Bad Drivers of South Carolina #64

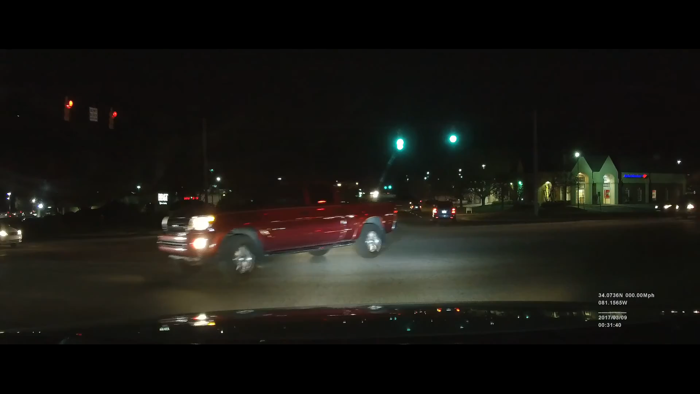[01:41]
I mean, you're going slower than fucking Christmas, Jesus.
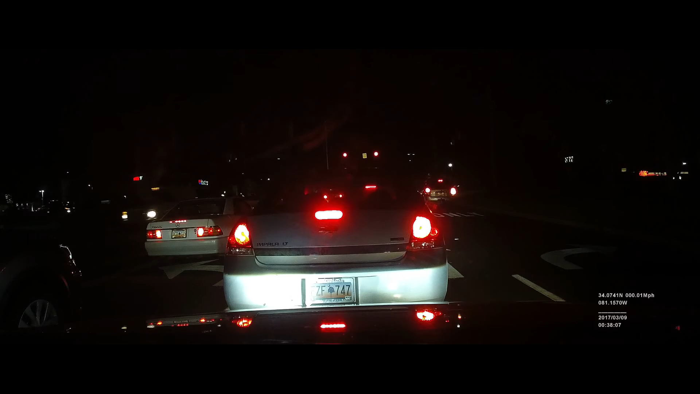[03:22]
Your headlights. Your headlights are not on.
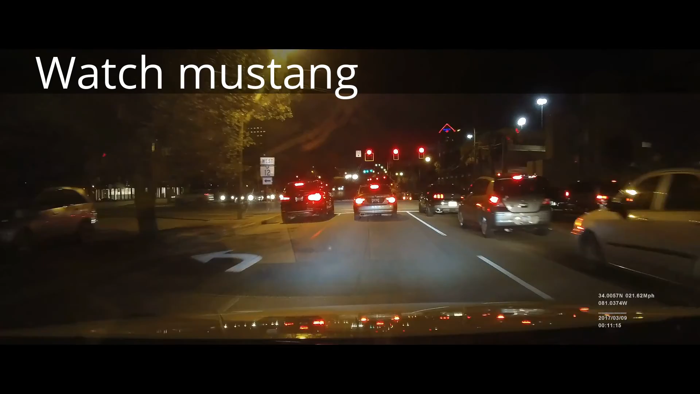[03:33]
Mori, stop running from me. You must be stupid. He's like, oh, no, my color blindness.
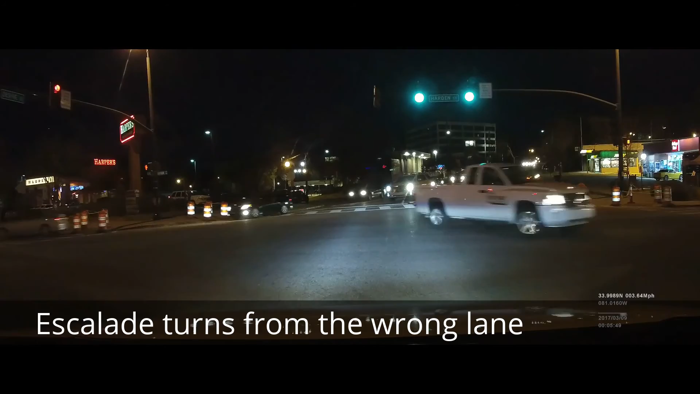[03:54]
What the hell was that, lady?